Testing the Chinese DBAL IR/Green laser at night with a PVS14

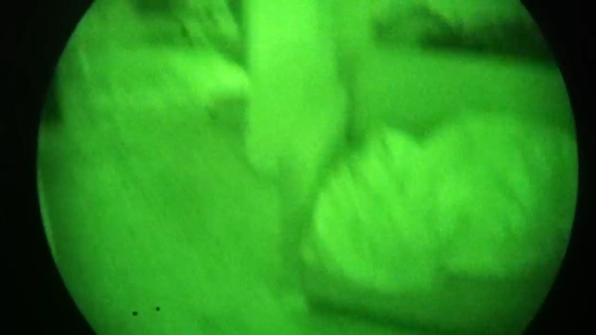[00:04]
showing a little bit here in the dark with the green laser I have that set up on
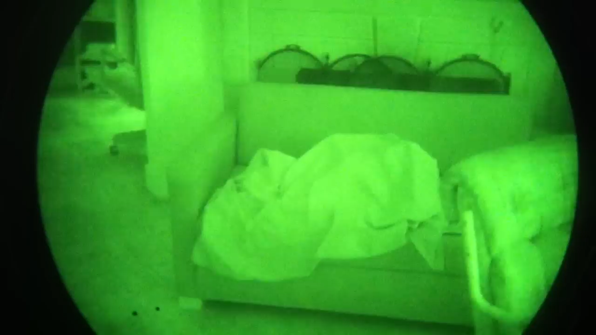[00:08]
a little rail here now what happens is that's the green laser through the night vision and the dot looks a hell of a lot bigger in
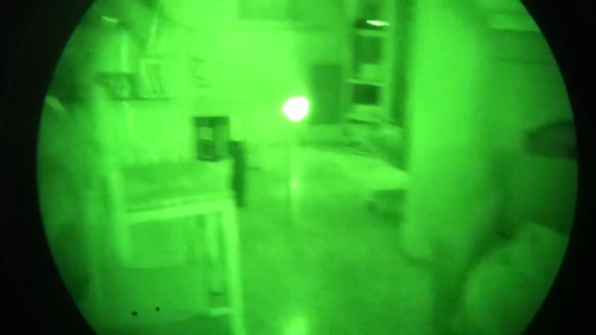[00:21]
the night vision than it does to the naked eye because basically what the night vision is doing is
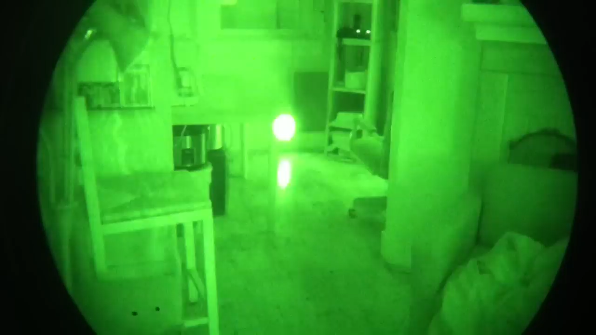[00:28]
it's also amplifying all of the splash area
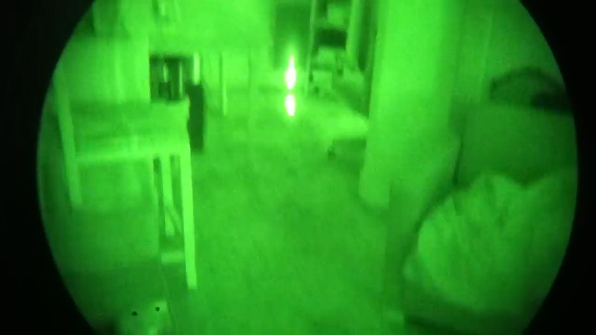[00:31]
around the dot and of course turns that into a much greater dot in the night vision view screen then you might be getting otherwise the other thing is of course using the iPhone adapter here we can fine-tune or focus a little bit on the night vision device but the software in the iPhone is going to interpret the light a certain way so you know that that's why we get a little bit of a wash out here
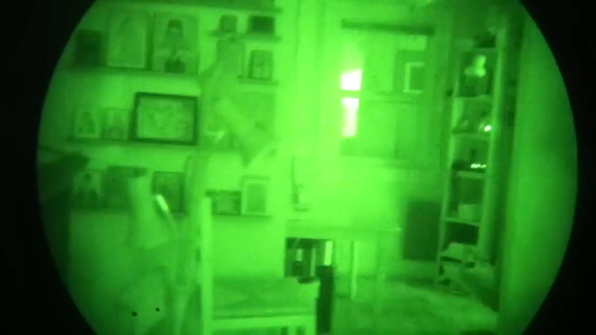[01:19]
got two things in my hand it gets a little tricky but where it is there we go well goofy to get this switch but what we're going to do we're going to try and turn the sensitivity down and once I turn the sensitivity down now I'm making that device that adjustment on the night vision device itself we're turning the brightness down that's a difference between let's
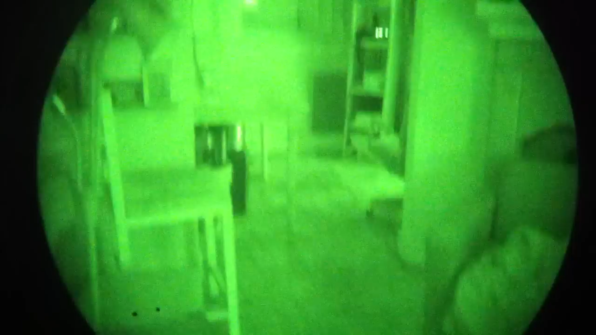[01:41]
say a 6015 or something with it turned up all the way versus let's dial that down a bit and what you'll see is we don't lose sharpness I think that's a 72 line pair too we don't necessarily lose sharp sharpness but you know we're taking away some of that brightness so we have a little more to work with but you can see that dot still pretty large now that dots also visible to the naked eye but to the naked
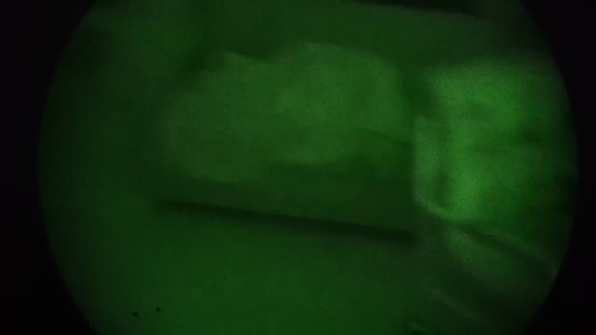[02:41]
we've got a fairly big dot so you know as far as using out for super high precision aiming up close that can be a little bit of an issue now let's go outside take a look at this at some distances here we are in a relatively common urban
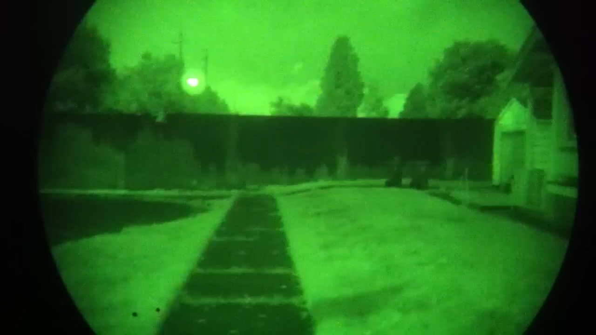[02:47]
environment I do lit
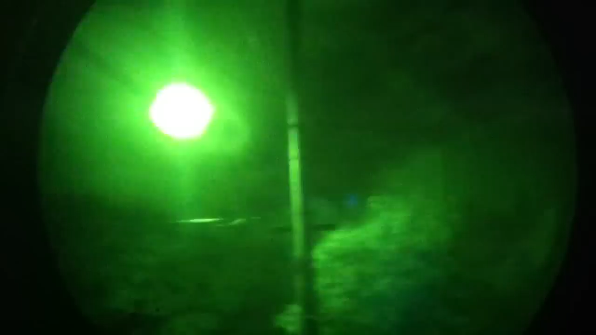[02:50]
by street lamps with cloud cover no real starlight out there what you're going to get is some reflectiveness from
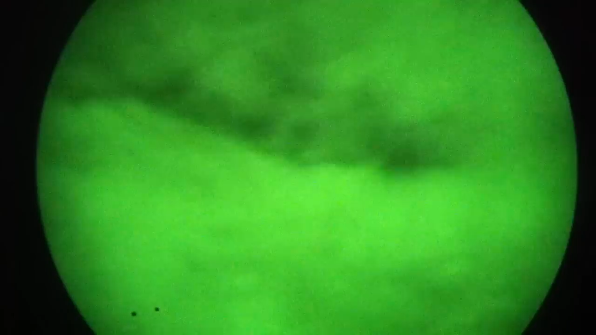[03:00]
the clouds okay that city glow in here
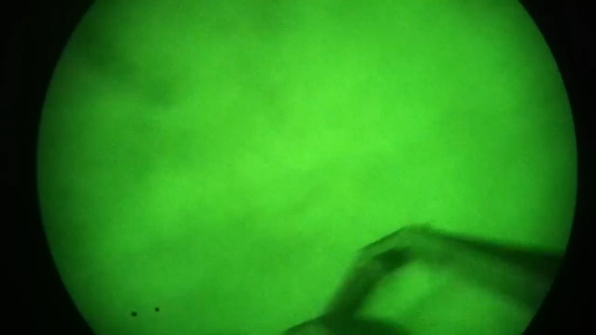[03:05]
is we call that city glow you're
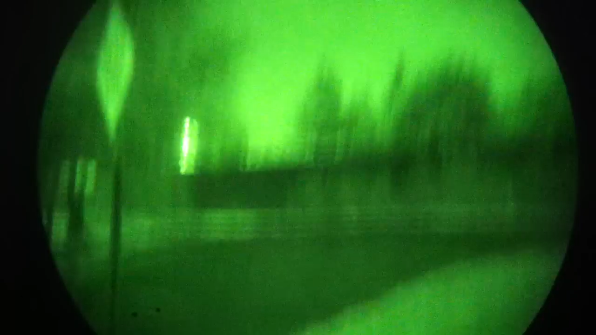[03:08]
not going to get that out in the woods but when you're in a city with a lot of car headlights
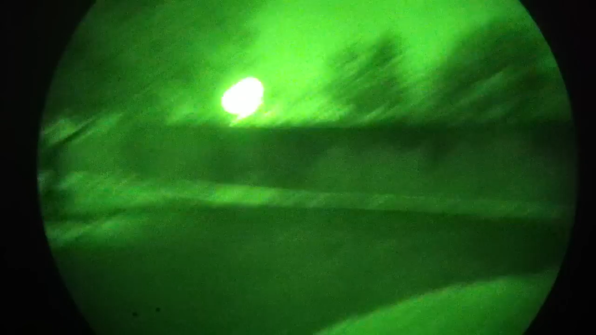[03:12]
artificial light stuff like that you
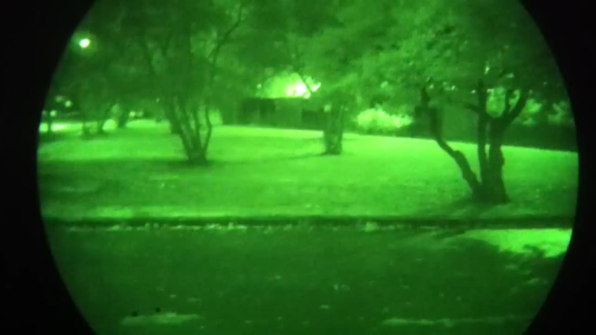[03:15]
you get the city glow off
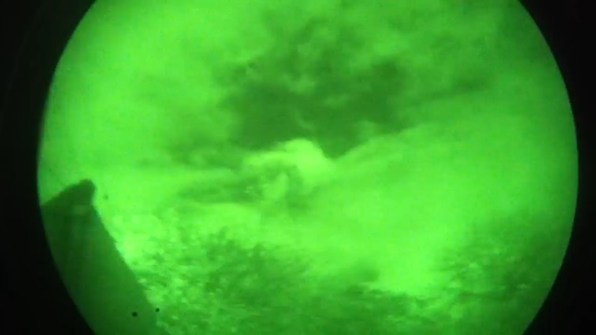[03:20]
the the bottoms of the clouds and you can usually spot that from a
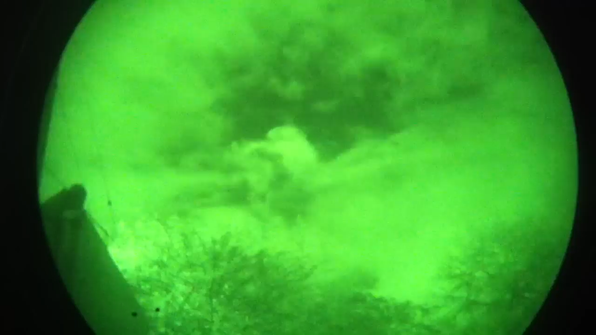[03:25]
distance to an
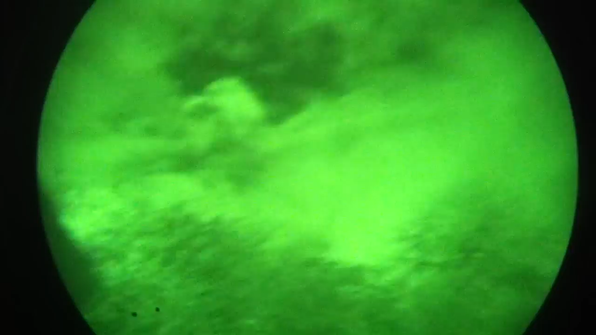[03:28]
interesting low slung cloud formation okay so we're gonna look down here at the IR laser
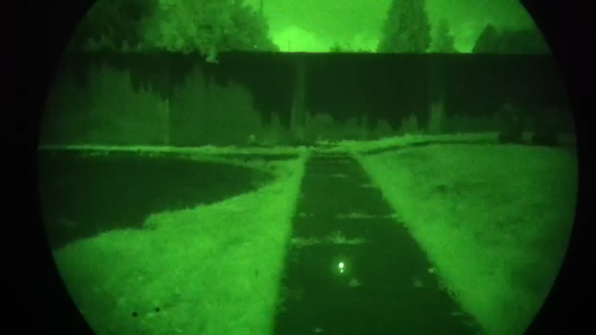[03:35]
now what you can tell is that when we were indoors that laser
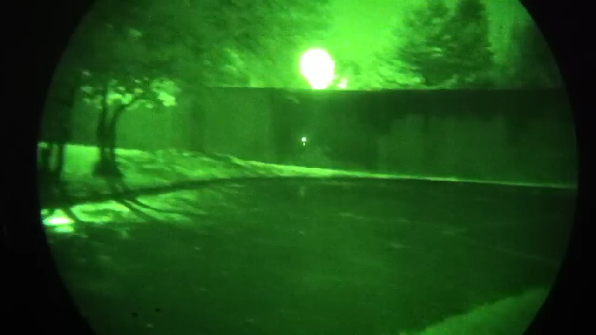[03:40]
dot was looking kind of large because the night vision is sensitive to the
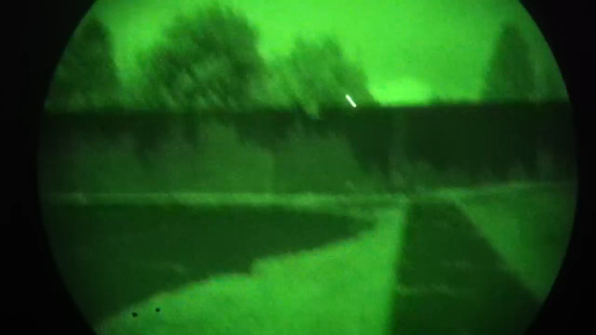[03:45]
splash area around the dot here let's
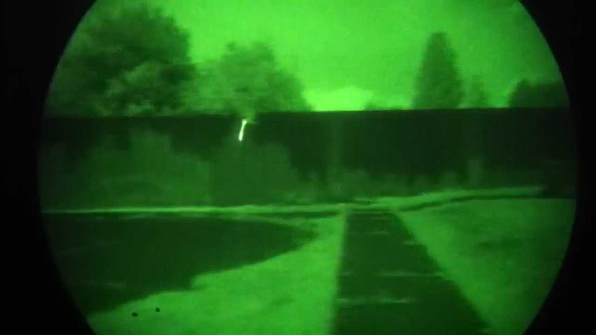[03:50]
see here that's about 25 yards right there where IR this is not
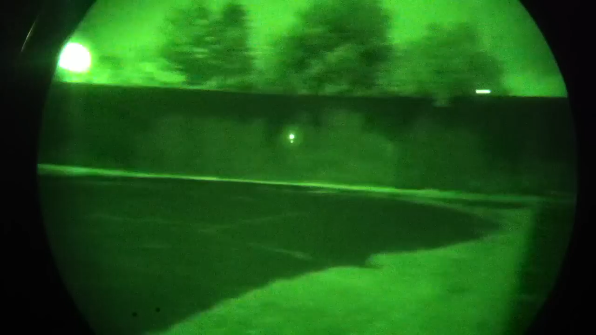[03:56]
visible light so nobody sees this nobody nobody on this street knows
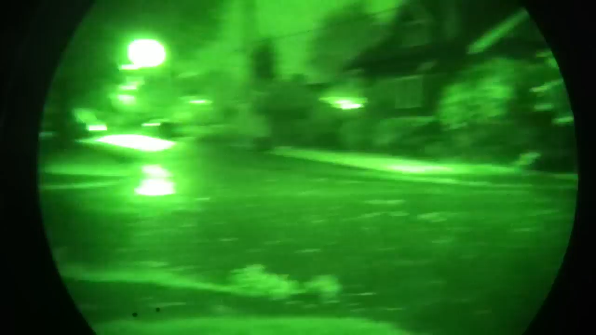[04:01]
that we're flashing a laser around now let's take a look over here and what you can see is that an area around artificial light with the street lights we're gonna lose our dot
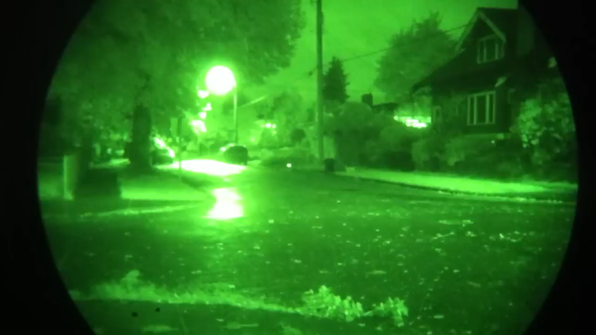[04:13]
you see what's going on here we're losing the dot around a lot of artificial light over here there is just
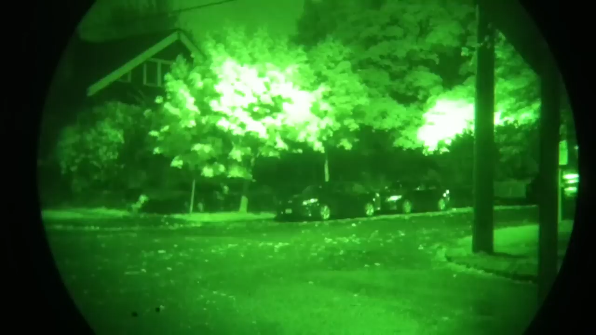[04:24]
some oddball reflectivity off of those trees because they're wet okay so this is part of the lesson and learning this stuff because those trees are wet the replace the reflecting that street lamp so we're looking at our IR laser dot here and we can pretty well see it in the darkness we can see it reasonably well around that car we can see it around a car but again if we get into these light splash areas we're gonna
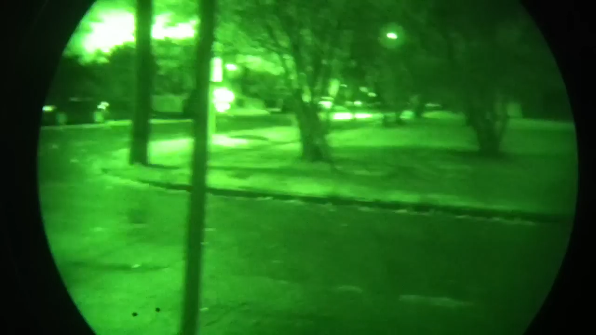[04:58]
lose our dot okay we're gonna lose our dot and these light splash areas so you can learn about how the limitations are going to be I'm using a pvs-14 it's about a 2005 2006 no I'd say it's about a 2005 production model
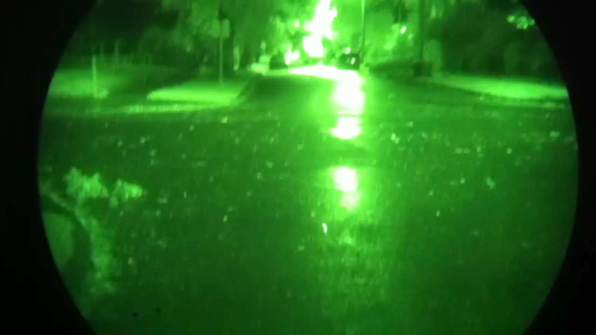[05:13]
I'm using a relatively current IR laser here this is an unoccupied house nobody's there so again they're not going to see that laser
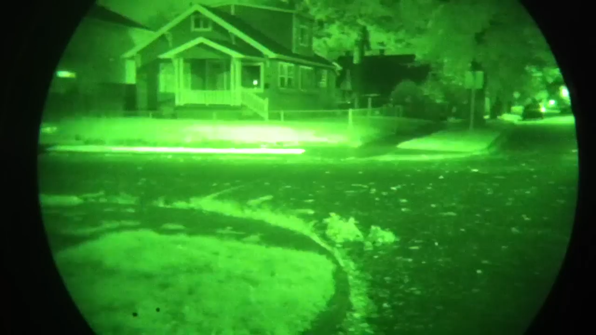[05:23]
dot going in their house because it's IR only here
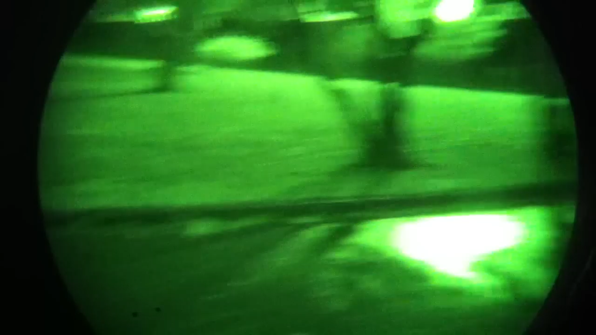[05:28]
in this somewhat little wooded